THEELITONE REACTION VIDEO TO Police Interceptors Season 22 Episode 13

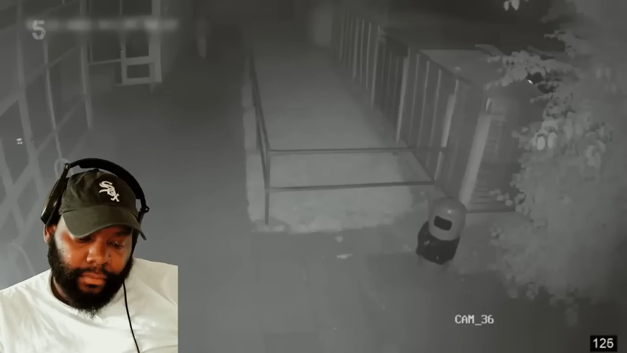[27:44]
CCTV footage from a school captures a hooded figure emerge from the shadows trying out the doors prowling around the perimeter he then forces a window and breaks in activating the alarm